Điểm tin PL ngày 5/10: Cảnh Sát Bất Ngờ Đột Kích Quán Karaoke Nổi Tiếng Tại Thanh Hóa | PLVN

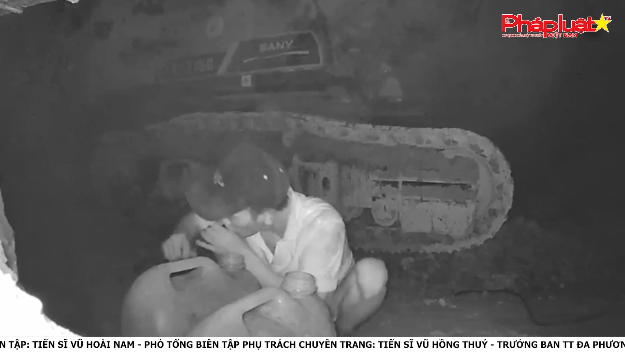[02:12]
có kẻ xấu đột nhập lấy trộm đội xe máy thiết bị thi công đã bí mật lắp camera theo dõi Kết quả cho thấy những ngày cuối tháng 9 năm 2024 Khoảng thời gian từ 23 giờ khuya đến rạng sáng hôm sau
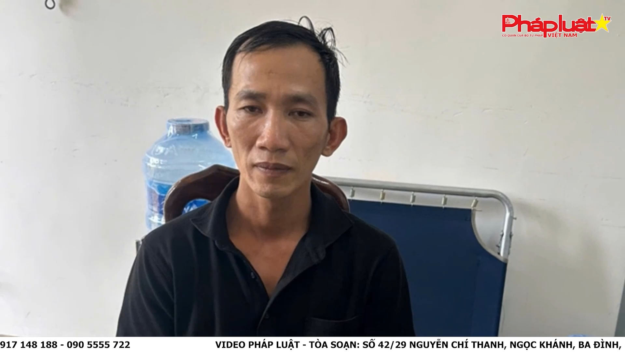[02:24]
Camera đã ghi nhận có một người đàn ông dẫn theo chó xăng Liên tục tiếp cận xe máy múc để hút dầu Sau khi hút đủ 2 can,
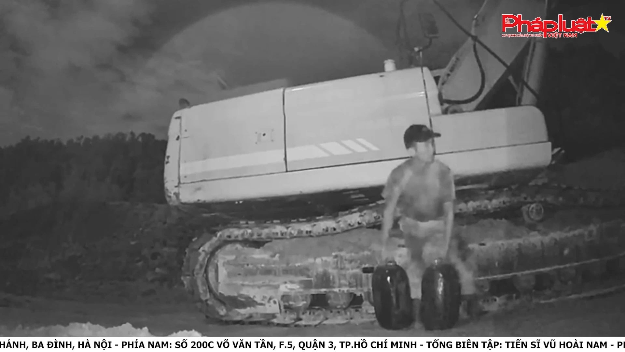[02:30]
mỗi can khoảng 30 lít thì nhanh chóng trở đi Sau khi nhận được tin báo, công an huyện Mờ Đà Rác Đã chỉ đào lực lượng vào cuộc điều tra, xác minh,
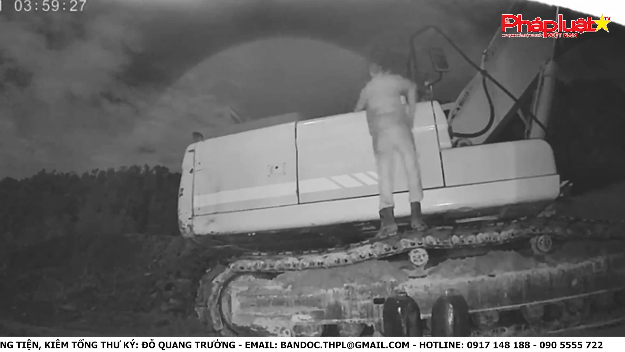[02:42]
truy tìm và bắt giữ đối tượng Hiện vụ việc đang được cơ quan công an tiếp tục mở rộng điều tra Làm rõ để xử lý theo quy định của pháp luật Thưa quý vị,